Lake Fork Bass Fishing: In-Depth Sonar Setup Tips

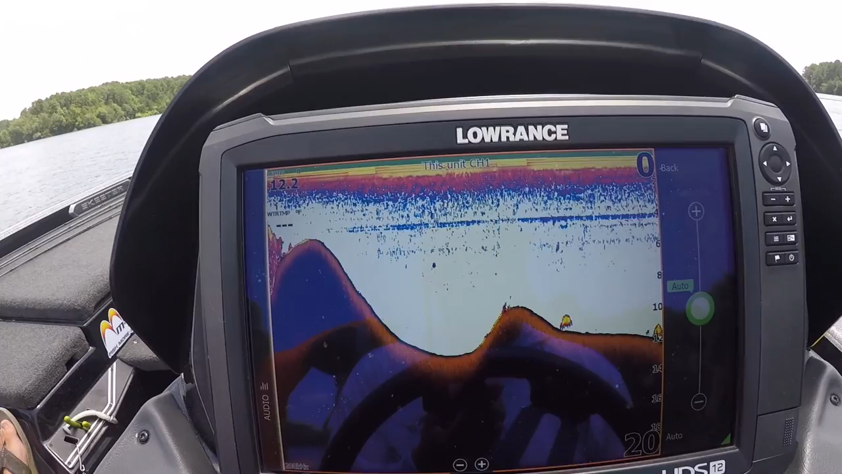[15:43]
Now let's tweak that sensitivity up and see what it does. See how you can still see them but the rest of your water column gets real cluttered when you have the sensitivity too high.
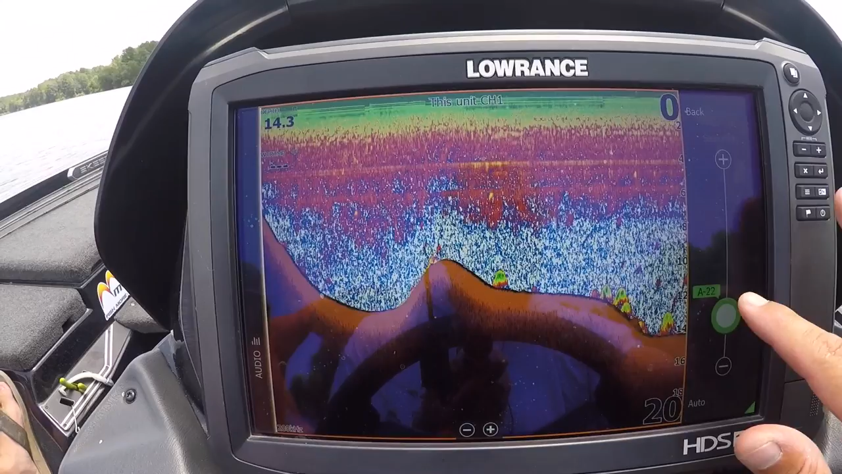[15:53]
If you go down too low the fish completely disappears all together. Put it right back on auto it's good. I like auto plus two. See right there when I went up to plus two plus three.
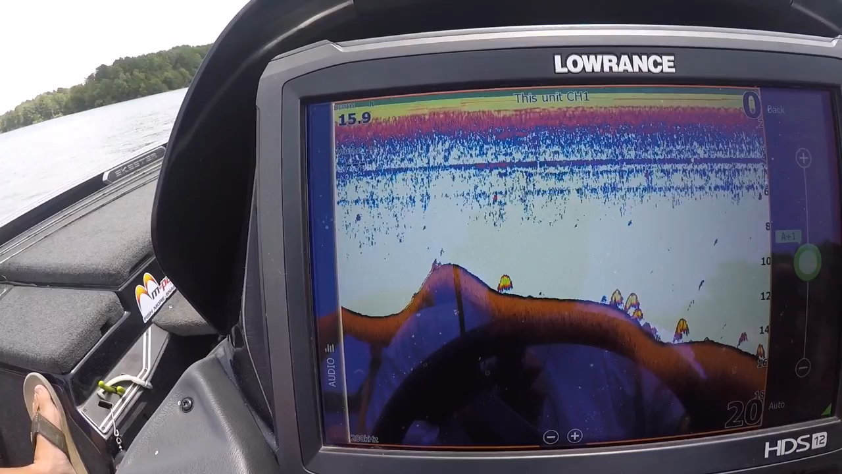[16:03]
When we went to plus two it showed me a little more detail in the depth of that fish. These are all bass scattered along this ridge right here. All good fish. There's a little tiny one. Most of these are good. There's one of the broken arcs we talked about. That is a bass. It's just like these other ones. The difference is that fish did not go directly under our sonar so we did not get as good of a reading on that one.
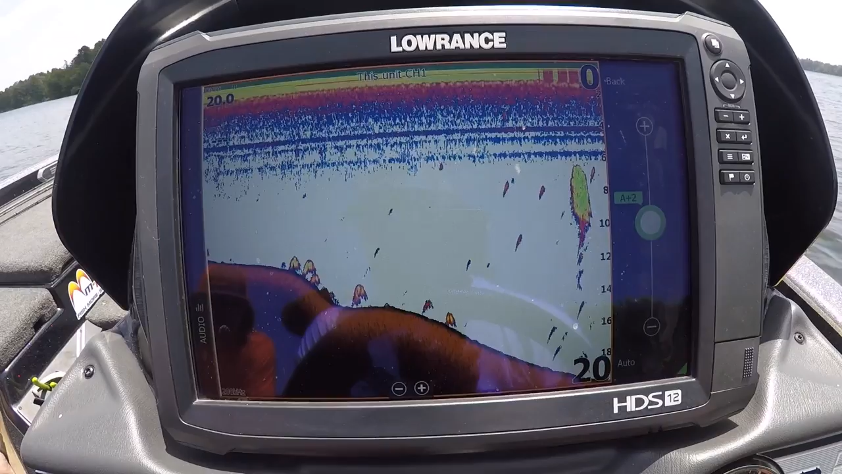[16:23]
There and here's a ball of shad off the side of the structure. Got some small fish scattered around it hunting it down. Here comes another ball of bait right here. One thing about ball of bait when you're reading it I'd rather see this shape than this shape. This is more of a perfectly round shape. When they start getting when the when the ball of shad starts getting extended and broken up to me that says something is chasing that ball of shad.
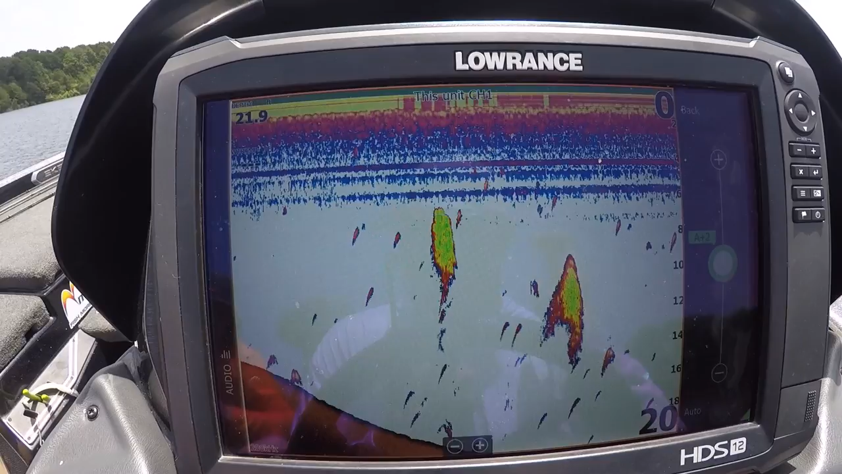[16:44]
And if I'm seeing shad I want my shad to be scared. I don't like comfortable shad. You like comfortable shad? I'm not into comfortable shad.
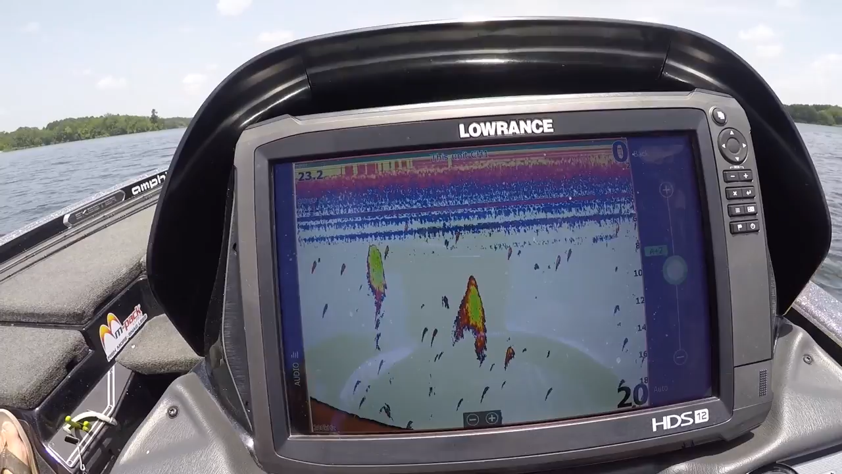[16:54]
I'm not into comfortable shad. We'll scroll back so you guys can kind of see this a little better real quick. So there's our sensitivity. We showed you what we do.
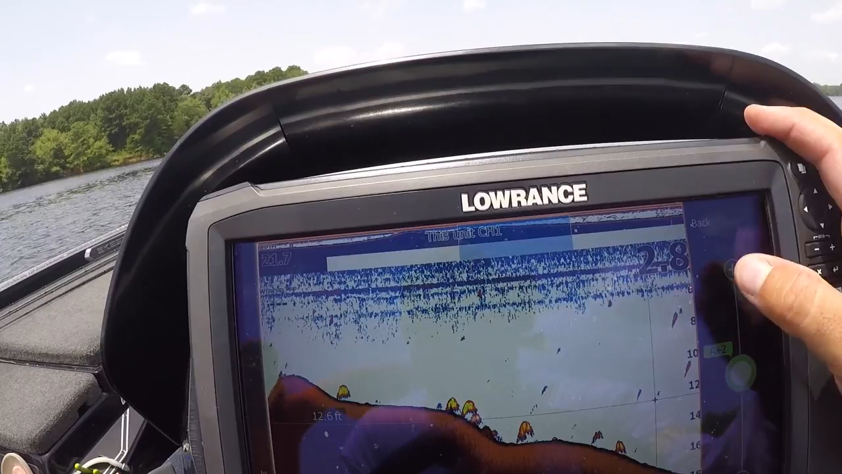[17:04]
We tweak it up get a little more detail. There's the side of the cone fish. Don't get discouraged when your fish look like this. They're not necessarily little. You just didn't get a good hard read on them. When you get a good hard read they'll be good arch just like these are right here.
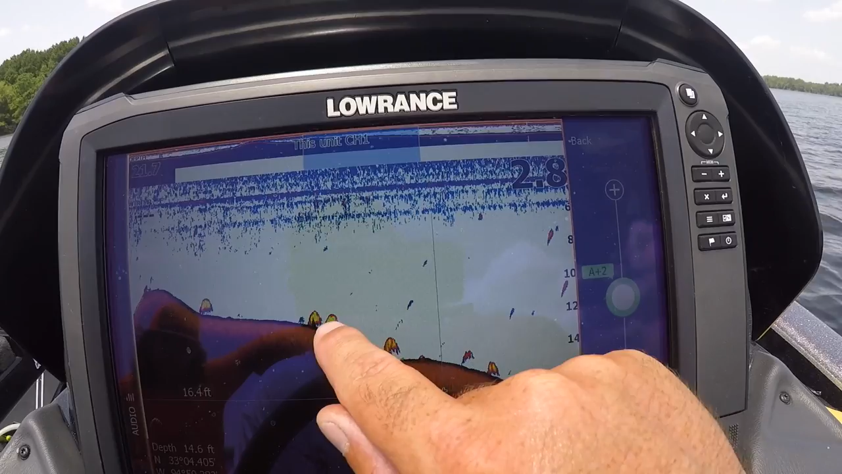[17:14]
And then you can look at the height on the side and kind of judge. Always judge the size of the fish by the height of it. Depending on how fast I go over him. How fast he goes under me. This length can always change. If he stays under my transducer for a long time that sucker can be as long as the graph is wide. But his height will always be the same and you've got a good measuring tool right over here. Okay let's look at what color line does. So if we get the wrong color line we can't tell the difference in the colors.
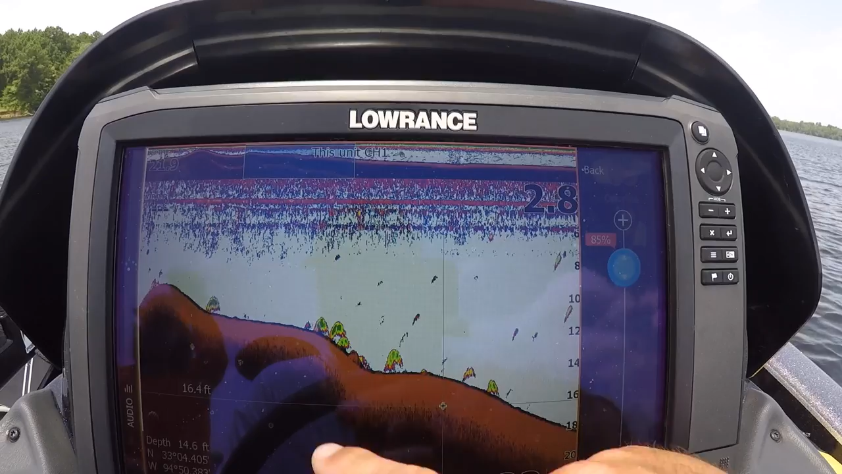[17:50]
They start blurring together. Some of them don't even show up anymore. If you get too high again you don't get to see all the colors. You can see how when you get too high the lower range colors disappear all together. So you really want to be able to see all the colors for that graph to show you all the detail. And on palette 13 76% seems to get that job done. Now one thing I will tell you. Down scan is a good tool to use with sonar.
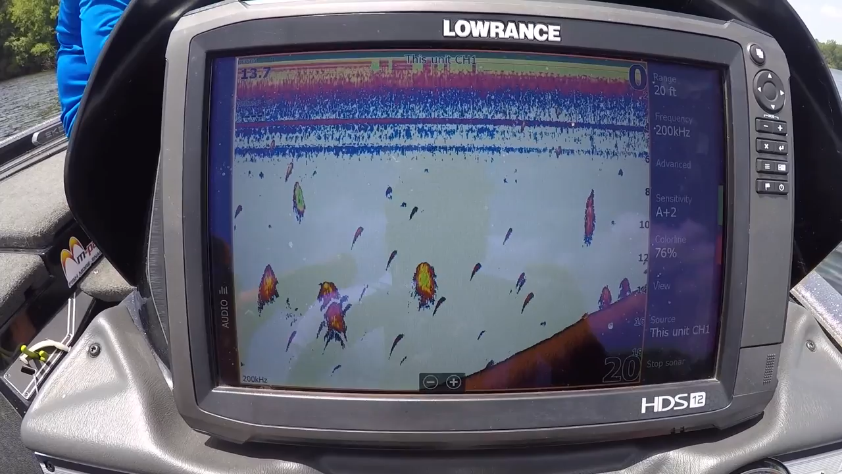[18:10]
I think it's very important to use down scan with sonar. I think neither one is as good without the other.
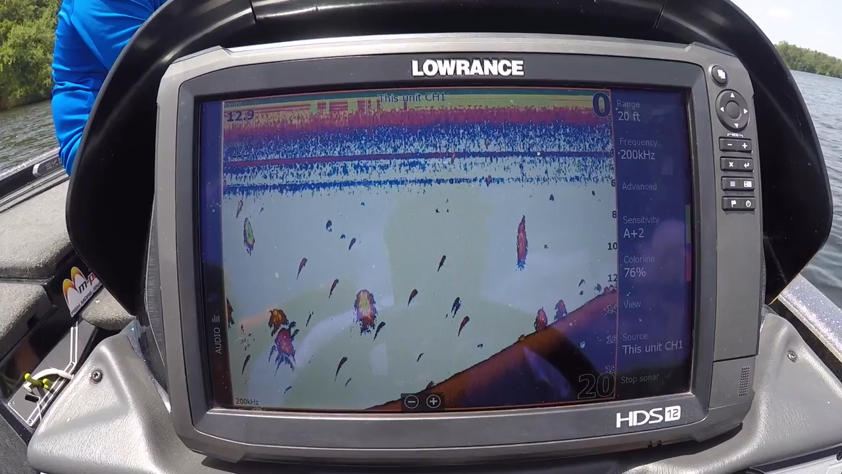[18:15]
One kind of confirms the other. So let's switch to both.
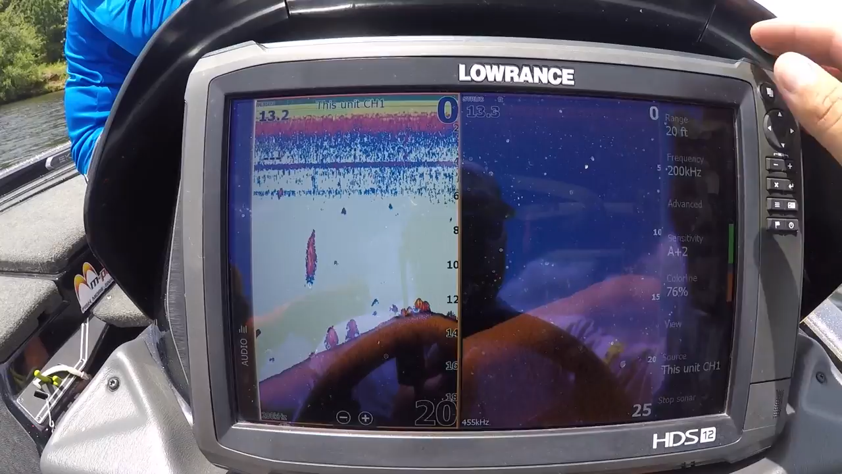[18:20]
All right now you can start to see some dots. See how these fish show up as dots right here. These you know that could be anything. That could be a stump. That could be anything on the bottom. You see one stump right there.
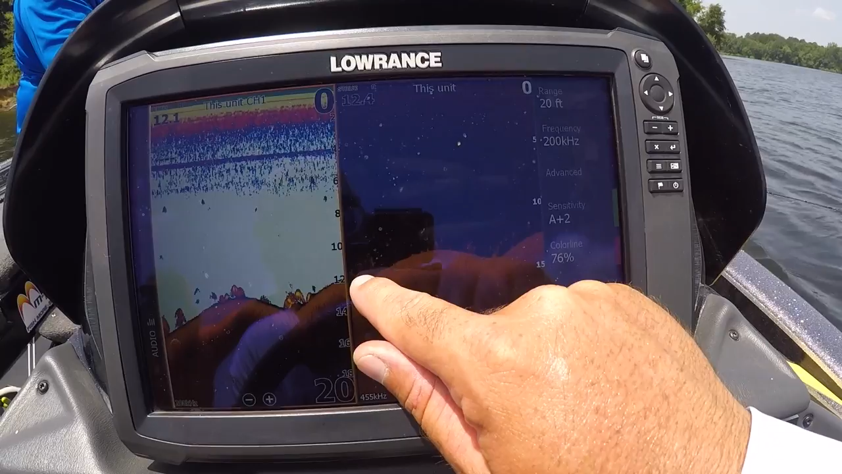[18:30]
But you see these dots that are off the bottom. Well boys there's only one thing those dots are going to be. And that's fish. And the sharper and brighter your dot is the bigger the fish is. That's how down scan works as far as what you're looking at on your fish. Now guys we kind of cheated a little bit because we caught some fish out of this school already. So I knew they were here. They're a lot more scattered than they were earlier.
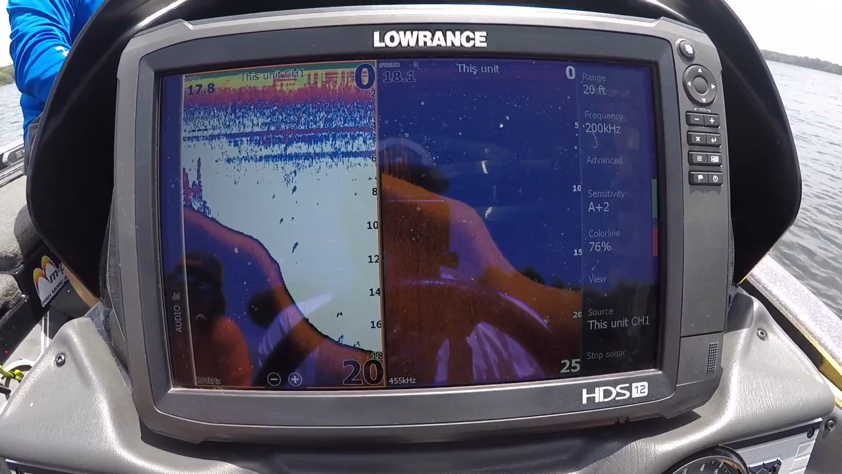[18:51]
Here's a couple shots of what that school looked like when we first found them.
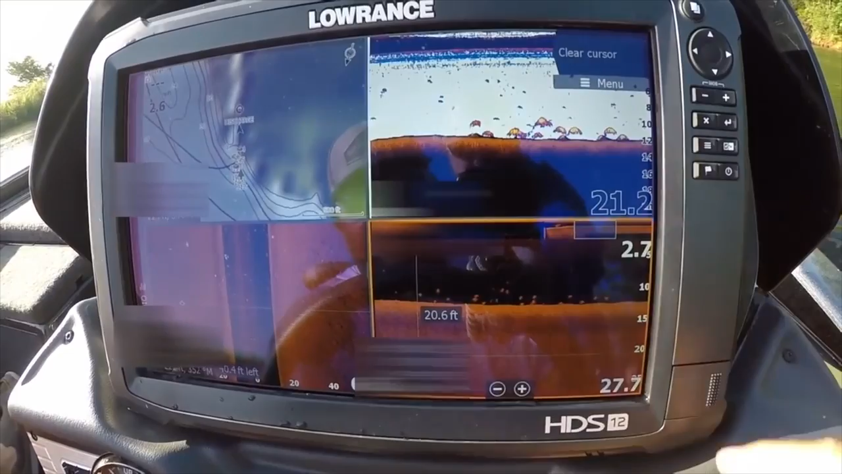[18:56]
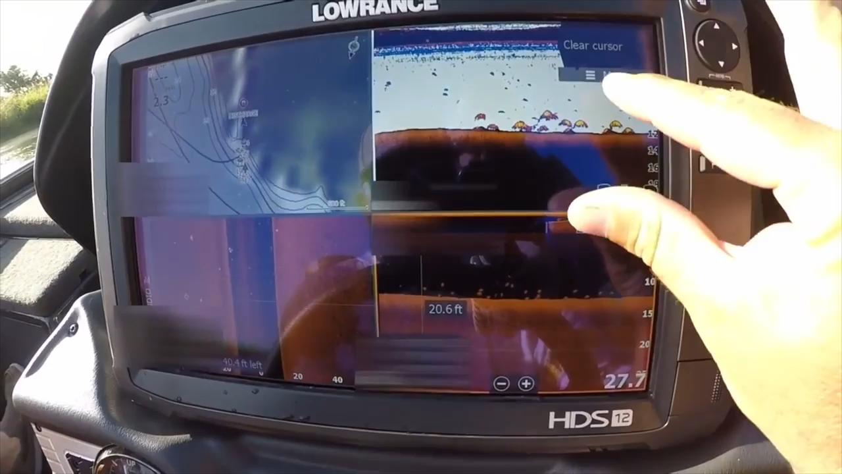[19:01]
Now one thing I will say. Let's say I'm riding along here at A plus two.
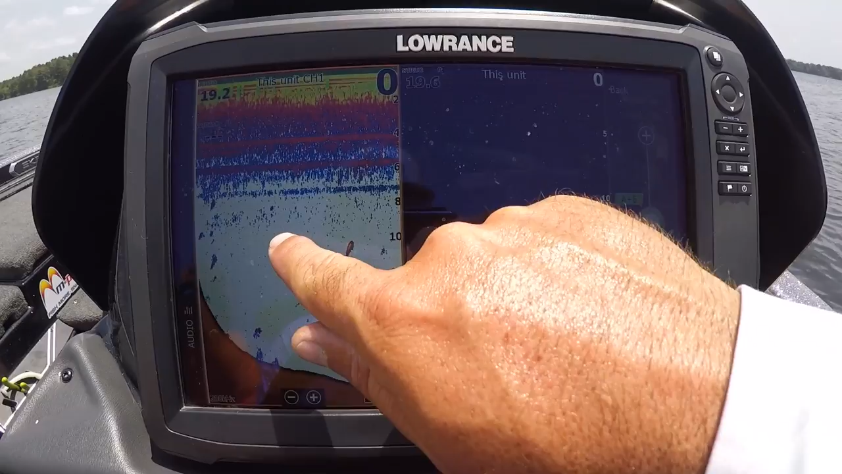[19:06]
And let's say I'm seeing see this debris that's starting to show up right here. We'll go back to just sonar for this.